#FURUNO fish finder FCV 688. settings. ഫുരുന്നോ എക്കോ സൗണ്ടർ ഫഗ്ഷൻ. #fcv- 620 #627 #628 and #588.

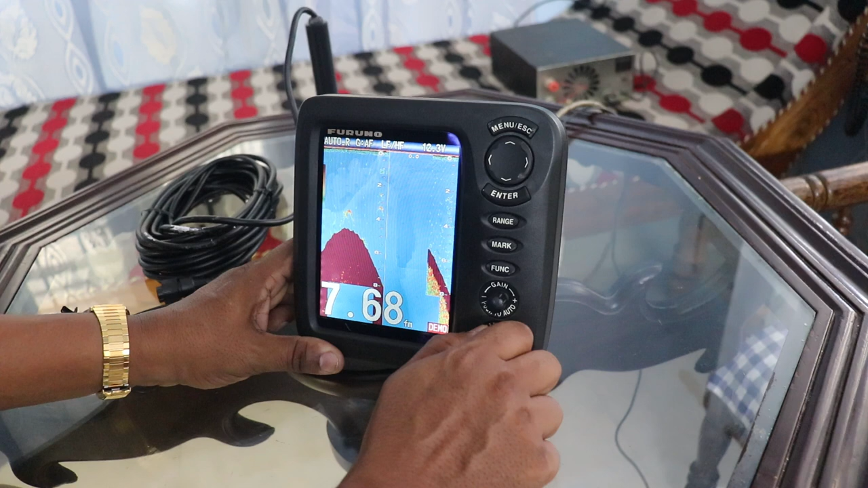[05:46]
விட்டைச்சி என்ன விடிஸ்ப்டையில் காணிக்கியானல் ஓப்சினானது ஒன்றும் குட்டு திரிச்சாலி HF High Frequency அதை இது 200 கிலோ ஹெட்சிலேக்குமாரும்
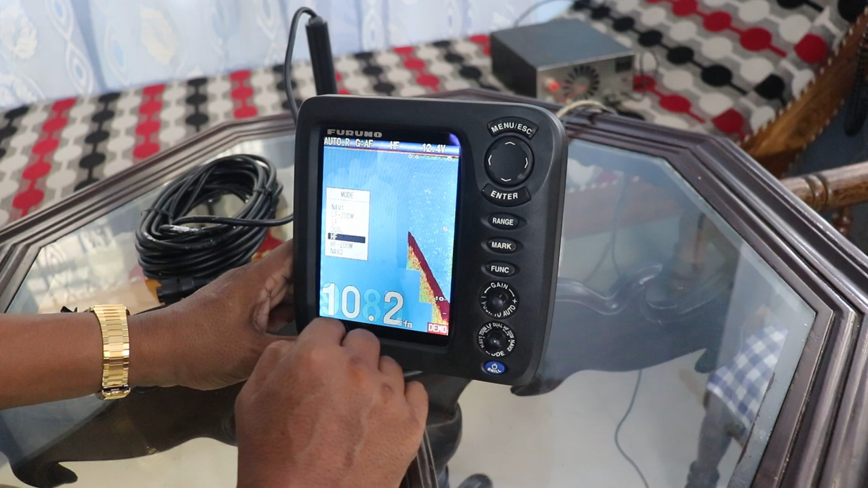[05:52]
200 கிலோ ஹெட்சிலே சாதாரனா உப்பியுக்குனது வல்லக்காரானு அதிக்குவால் அம்பது பாதத்தின் உந்து மேனிலி போவாத்தால் காரி
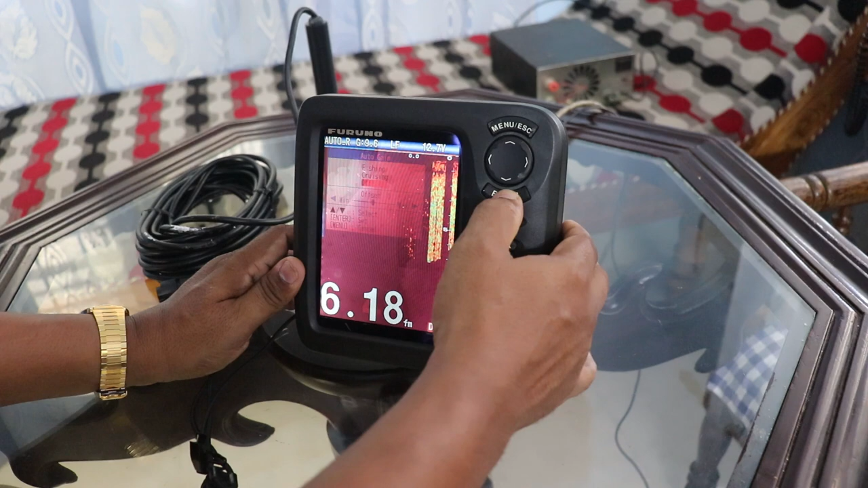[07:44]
நகங்க செய்கசsqueießen போயங்கிருை வெட்டு நோைசижу வருக்கடகு, போயங்கிரு வெட்டும் வீருக்கிறு ந楽 dings்கு புல் ரட் கலராயிப்போ.
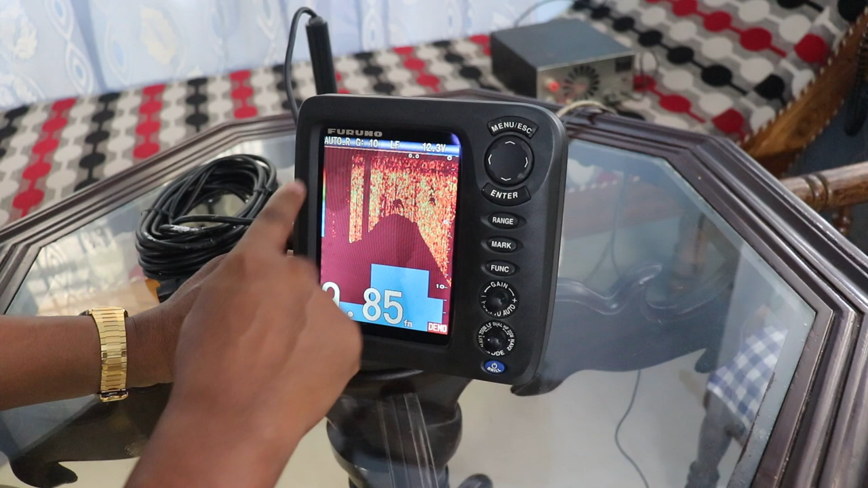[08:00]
அதனை நம்மலாம் விசைத்தினி கோறச்சு வெளியம் இப்பத்த synchronous வெளிருந்து வேண்டாம் மீனை க அடுவுகிறு இது மீனை நினை ஆனிக்கனistol
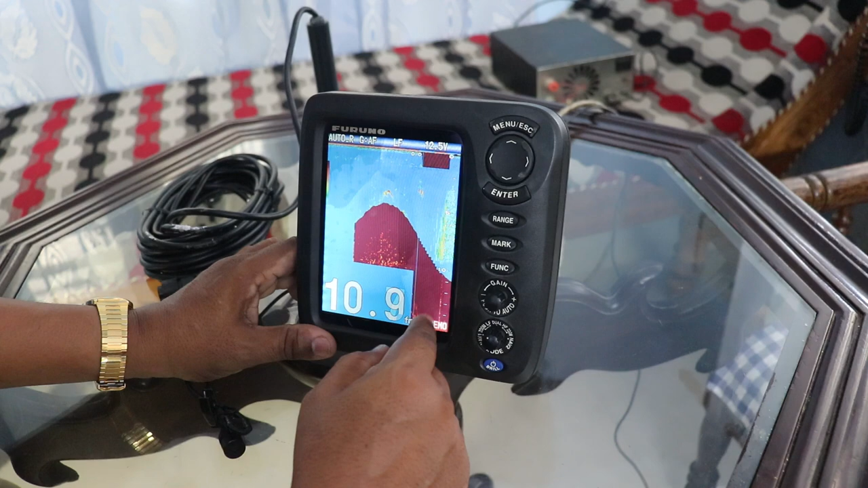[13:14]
ஓட்டு வேச்சயகா सெட்டுர்ந்தானா தண்ண தண்ணக்க அற்டது அது எந்தான் தண்ணக்கமும் குறக்கிடுத வாட்டும்.
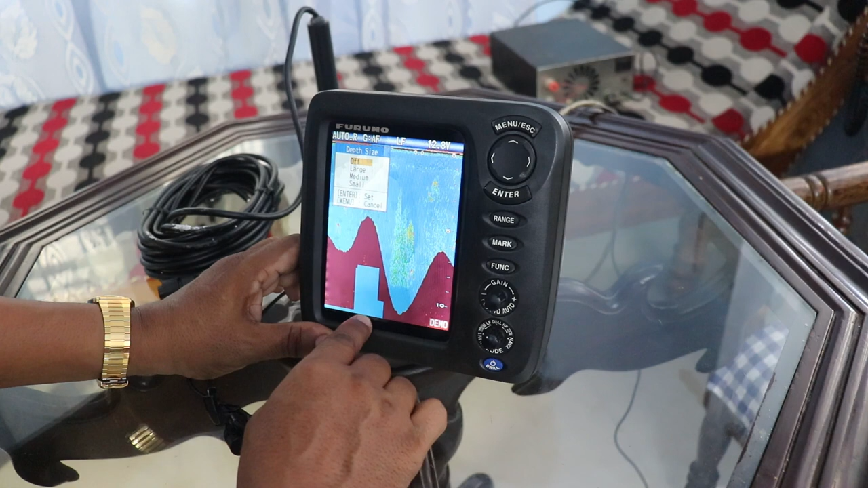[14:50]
மாது நினருளான அது பின்ன சும் மார்க்கி Karl Temperature Graph बैட்டரி बैட்டரிட ωல்டைஜ இன்ற�
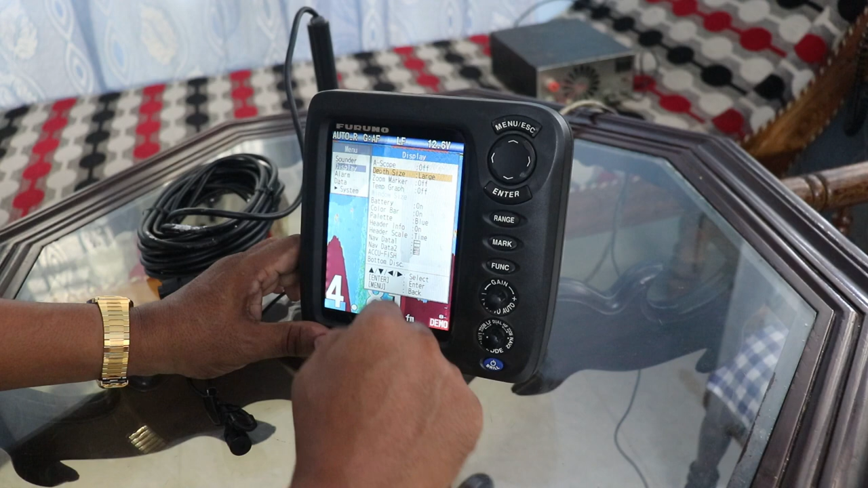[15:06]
காணிக்கின எண்டாவு
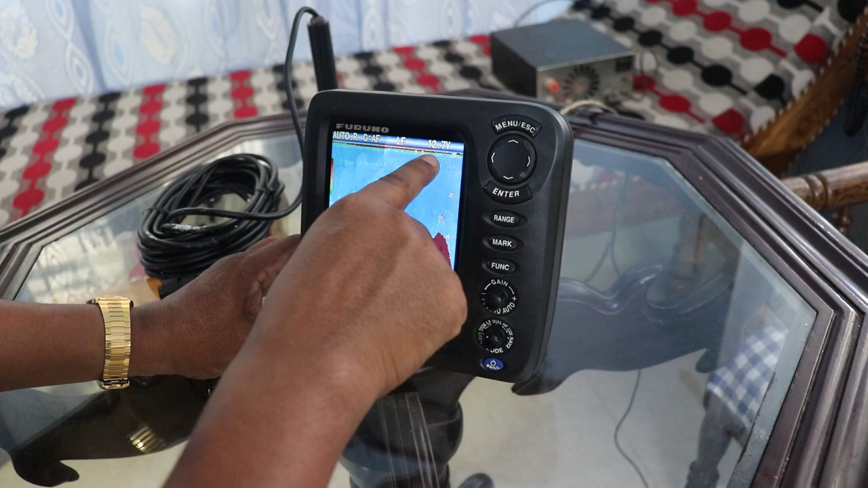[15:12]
எவ்வட்டரிடம் பாட்டரிடம் போகிறி 12 Elohim 20 7V அப்பாது Onofa Kanal Option ஆனு அகண்டது
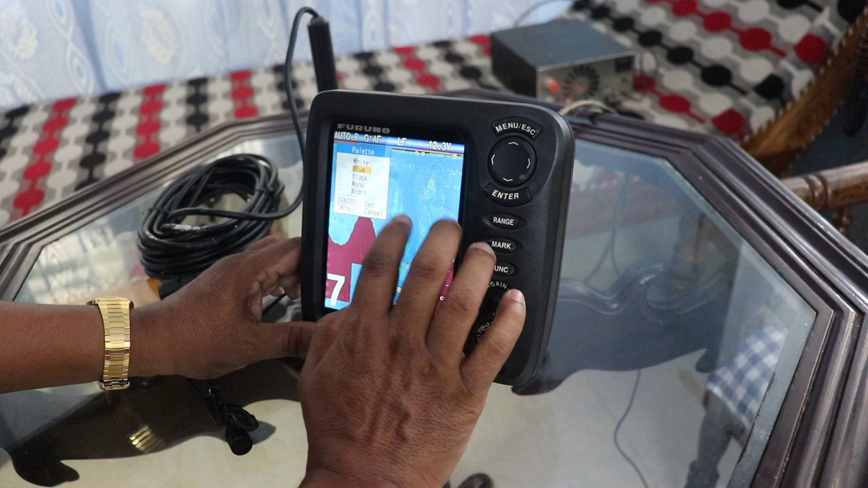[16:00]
பியவைக்கனா ப் பள்ளுஸ்க்டினானது கூடதலு பியவைக் கேடும் பியவைக் கேண்டும் கண்டும்
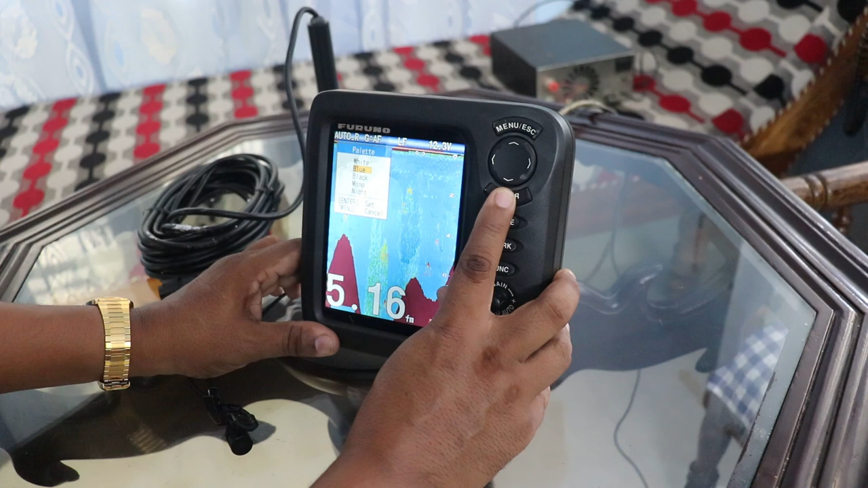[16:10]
On screen: depth 5.16 fa
பியவிடல் küçük மிட்டில்Не деся lowered்துал் ந என்று நாட்முடன் ciertoовор plupartு அ Ratequaயரில்லுமordable